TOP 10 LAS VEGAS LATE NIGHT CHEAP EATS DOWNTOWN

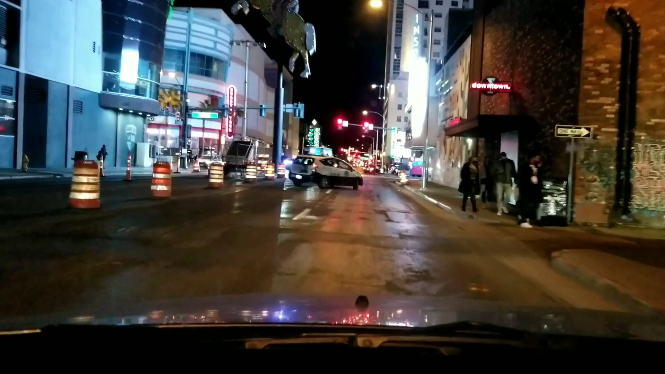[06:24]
We are heading north on Las Vegas Boulevard and going to be taking a right on East Fremont.
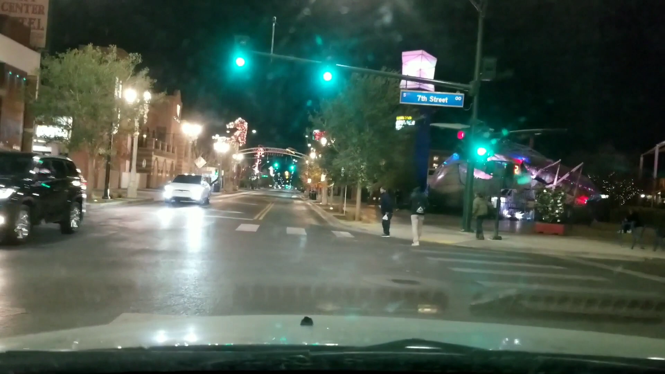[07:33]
On your right, you have some container park action.
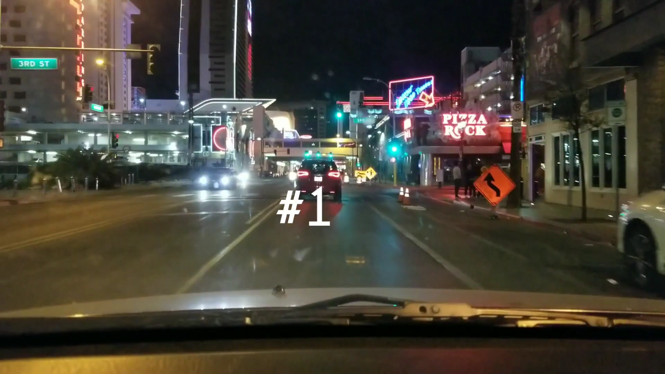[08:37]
Pizza Rock, located at 201 3rd Street.